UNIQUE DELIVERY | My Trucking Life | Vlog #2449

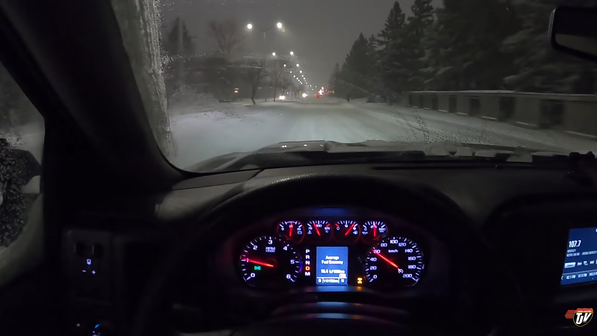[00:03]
today is definitely one of those four WD days we got close to what seems like a foot of snow overnight and we're supposed to get close to what seems like a foot but will seem like a foot during the day today yet in the morning especially there's gonna be a lot of snow looks like town has cleared the main streets here already but there was tons on our street if you don't have four-wheel drive you're not getting out of your driveway today it's that kind of day we're on our way to the semi see